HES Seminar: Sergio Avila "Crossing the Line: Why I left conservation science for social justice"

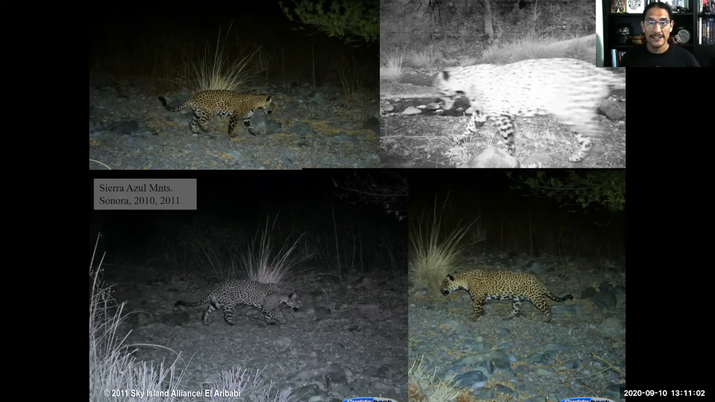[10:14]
I told you that I started in 2007 and it took between three and four years to photograph our first jaguar in that location. Here are four images in the very same location of two different jaguars which really changed the face of this project and gave us a lot more visibility, but very important gave more visibility to the landowner, the rancher of this place that was conducting management, land management and practices that actually allowed the jaguar to thrive in this place.